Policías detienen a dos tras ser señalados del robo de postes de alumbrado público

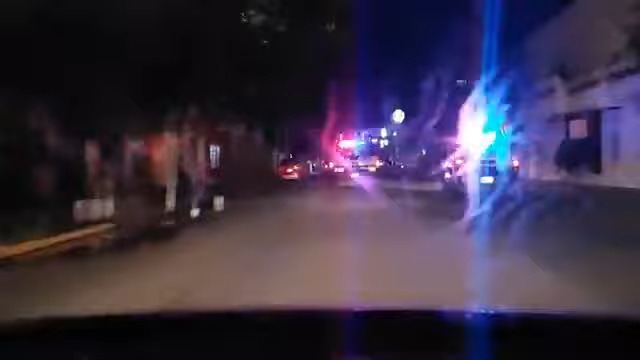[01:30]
Básicamente se estaba robando los postes, los llevaba en un diablito. Ahí hay un operativo, ahí están los postes.
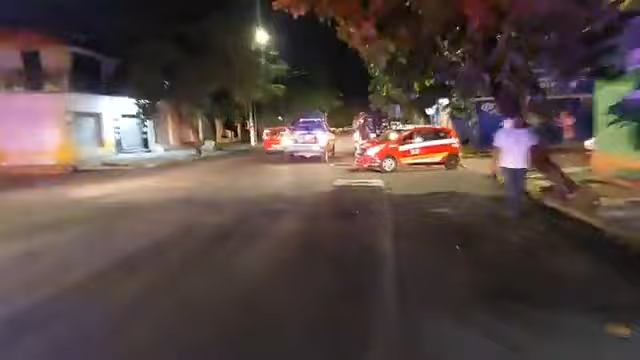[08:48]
Sí, es el rojo. ¿Cuál? Ah, es el otro que estaba acá. Es el que estaba agazapado.
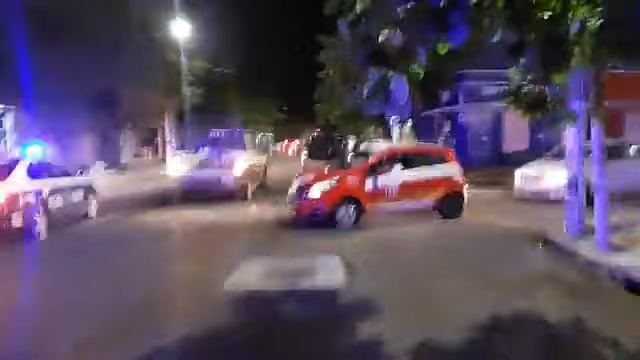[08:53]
Ah, que estaba acá. Bueno, pues ya se lo llevan. ¿Ese lleva el hacha? No.
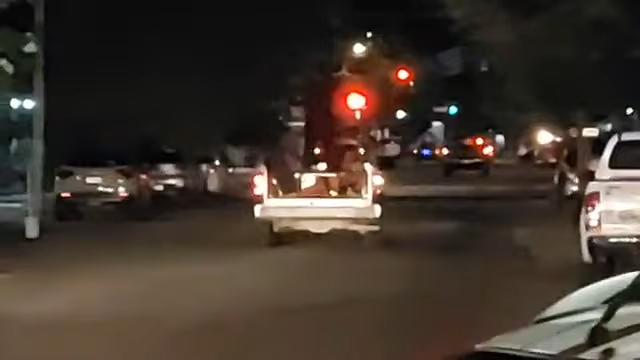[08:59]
Pero es el que estaba ahí en la mera chinita, que tiraron durmiendo en el suelo. Es él.
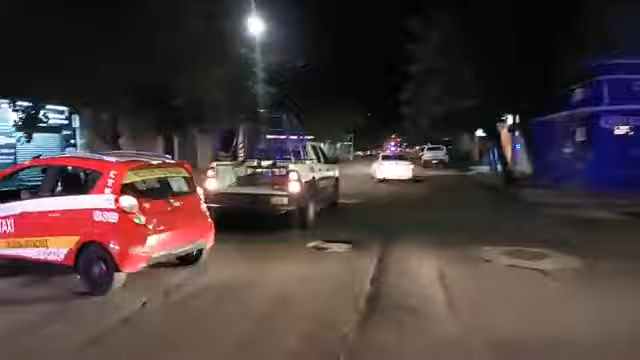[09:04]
Bueno, pues ya quedó detenido dos personas, uno de ellos sí está bastante reconocido,
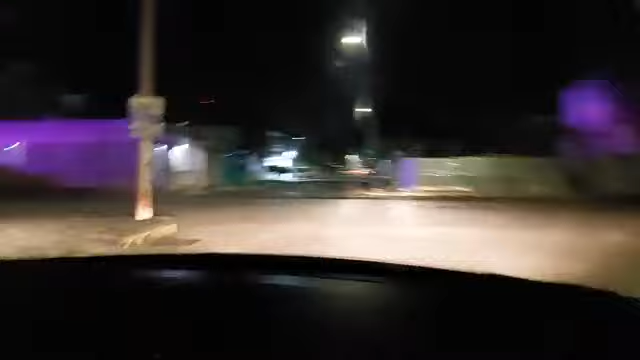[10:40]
Según venían desde Bolívar, dieron la vuelta aquí. Yo creo que buscaban las zonas más oscuras, ¿no? Buscaban las zonas más oscuras para... Regularmente luego guardan lo que roban de cobre y todo eso aquí en el edificio que está aquí.
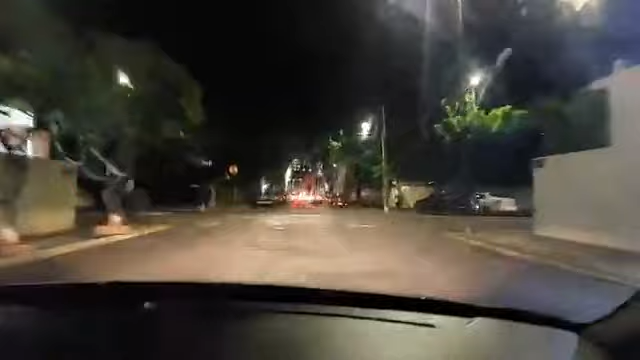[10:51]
Ah, en el, el que era de TAMSA, el sindicato de TAMSA. Sí, sí. O puede ser que lo sacaron de ahí, los escondieron y lo sacaron de ahí.
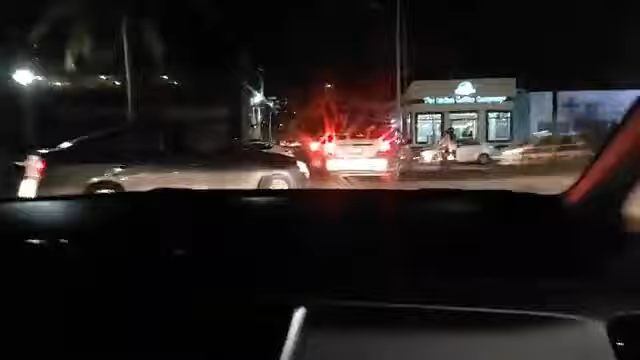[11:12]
Vamos a trasladarnos al otro. A ver si tenemos suerte. A ver si logramos. Nosotros en sí pudimos observar a por lo menos 3
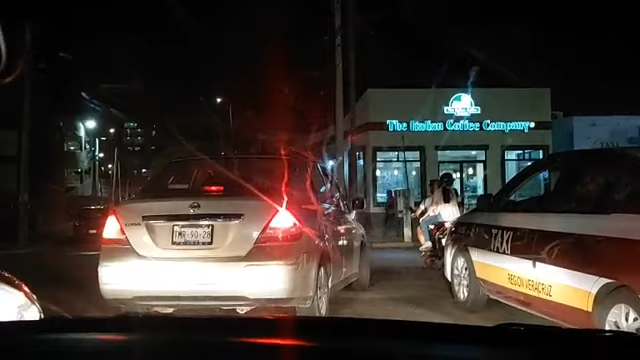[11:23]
personas en lo que pudimos captar ahí el operativo. Les repetimos, ahí hubieron ustedes la acción, en plena acción. De hecho, ahí van más unidades, mira. Bueno, pues no van. En lo que pudimos ver, veíamos a una persona agazapada, ¿no?
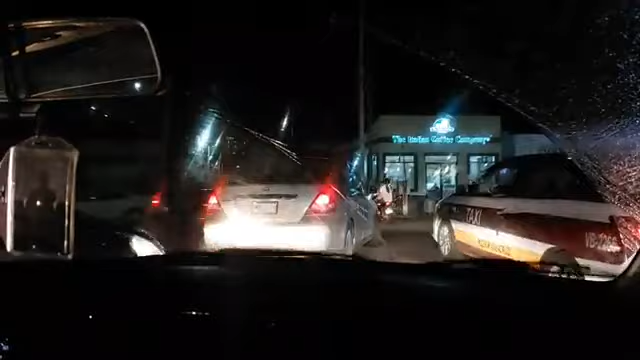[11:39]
Una persona ahí agachada, tirada, como haciéndose que dormía.
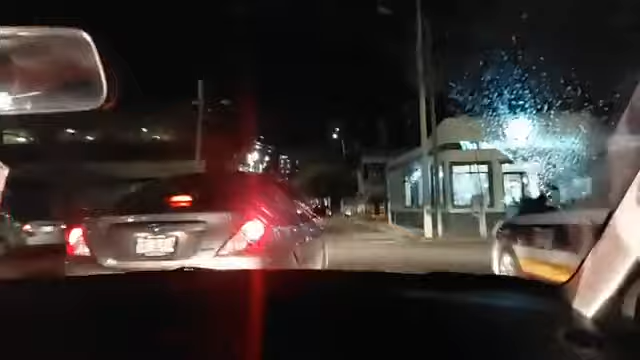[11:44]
Pero obviamente, pues, como que estaba vigilando los postes.
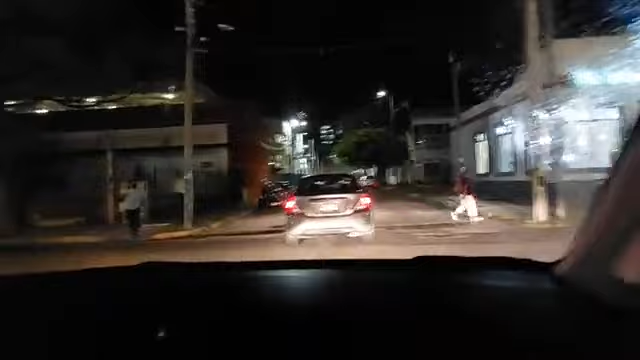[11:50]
Ahí viene otra unidad detrás del camión.
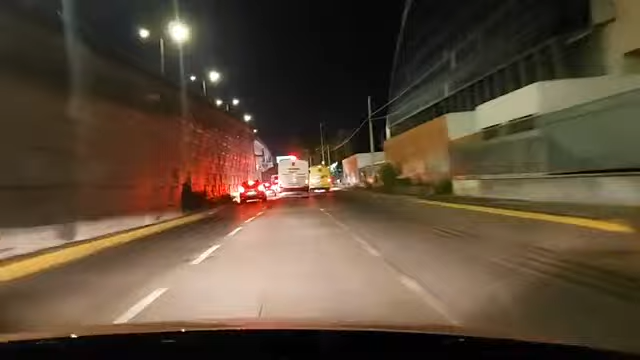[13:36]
Tendría que ser más o menos como por esta altura, ¿no?
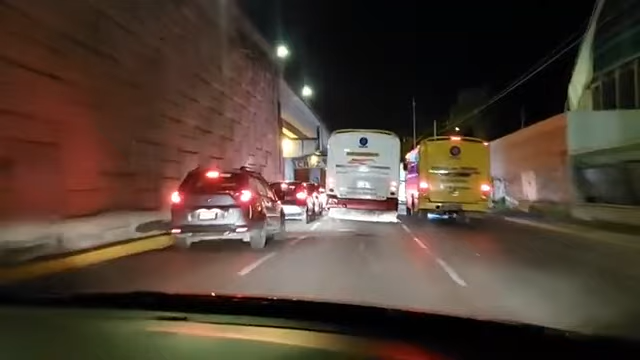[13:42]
Sí, porque no de acuerdo a lo que vi, ajá, exactamente, a lo que vimos, el tipo venía bajando y yo creo que sintió que ya lo estaban descubriendo, que ya lo estaban siguiendo, porque también algunos taxistas lo reportaron. De hecho, fue con un taxista. Sí, sí, sí, un taxista el que se dio cuenta, el que se percató. Y también, bueno, pues a través de redes sociales ustedes nos dieron el aviso también.
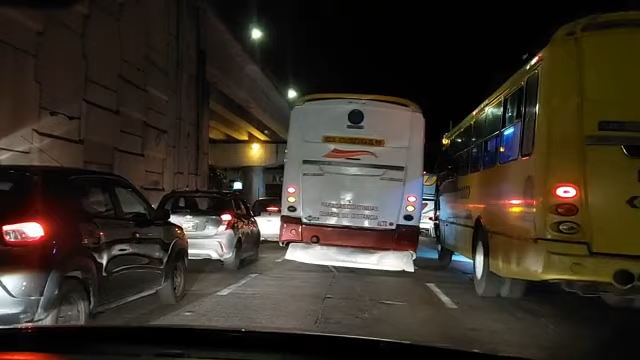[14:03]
Exactamente, muchas gracias por sus reportes. Ahí había estaba un taxista y también nos comentó que sí, igual había visto que estas personas, que eran aproximadamente 4, traían jalando estos postes. La verdad que son postes que a la mitad todavía miden como 5 metros más o menos, 4 metros más o menos, están bastante grandes. Iban en un diablito pequeñito. La verdad es que no entiendo cómo no llamó la atención a alguien más.
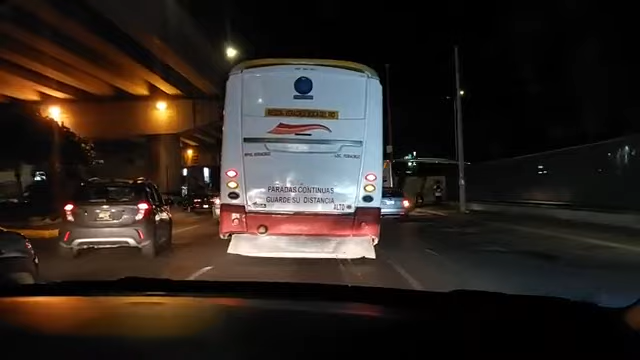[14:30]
Vamos a ver si encontramos al otro detenido. No se ve nada por aquí.
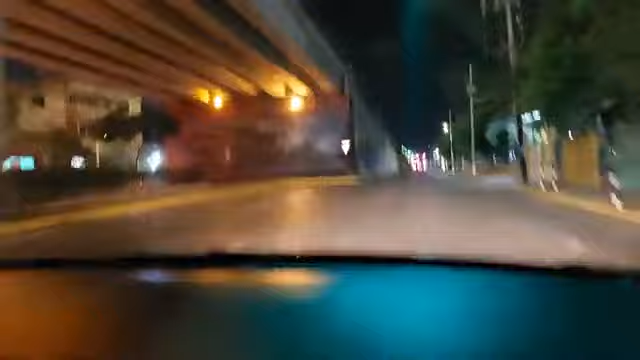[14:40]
No. Pero es que ya se lo llevaron. Igual ya se lo llevaron. Bueno, pues ahí ya observaron ustedes completamente en vivo el operativo. Muchas gracias. Y estamos al pendiente. No, ya no observamos nada por aquí. Yo creo que ya se lo llevaron. Sí, yo creo que ya. Bueno, pues un saludo, gracias, buenas noches. Muchas gracias por las estrellitas, y seguimos al pendiente.